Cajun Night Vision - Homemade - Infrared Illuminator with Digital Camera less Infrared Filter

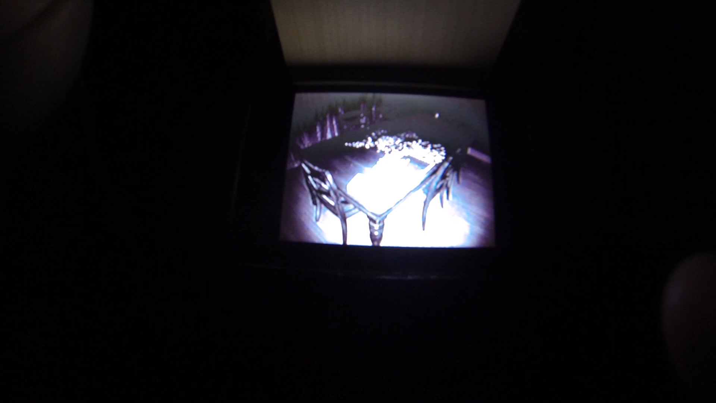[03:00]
away the screen complete darkness back to the screen really really having some issues with the bright light but you get the point let's look up at the chandelier
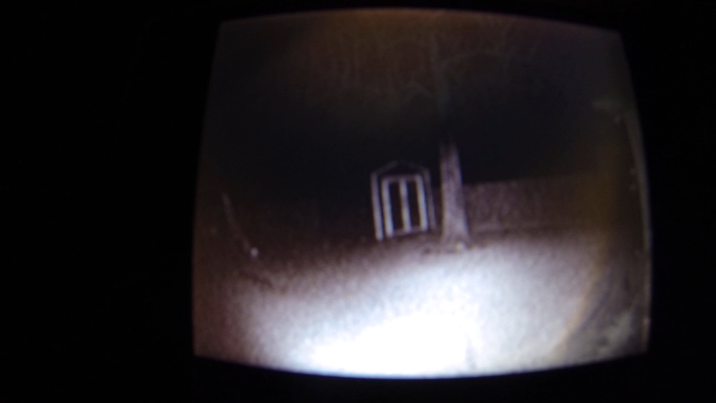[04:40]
and there's my shed in the back that's probably about 30 feet away the fence is probably 40
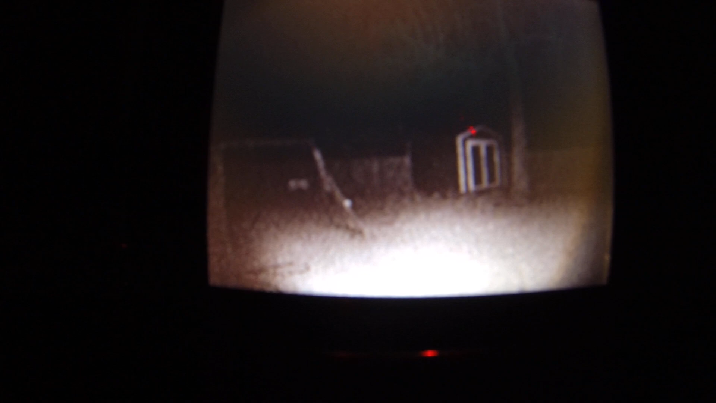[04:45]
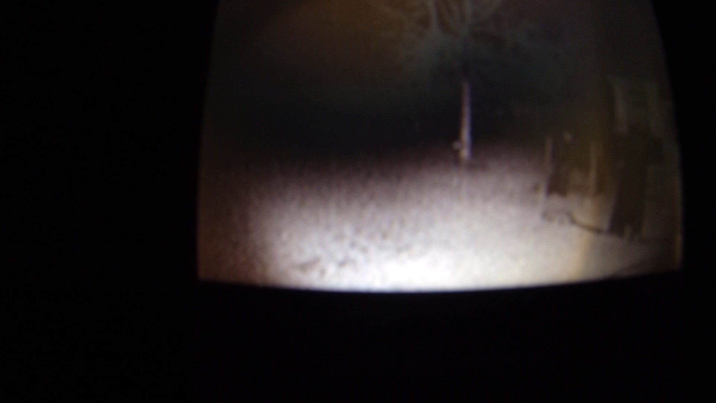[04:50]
there's a tree works pretty good and here's without the screen again he can't see nothing let's see see excellent tuna to go hunting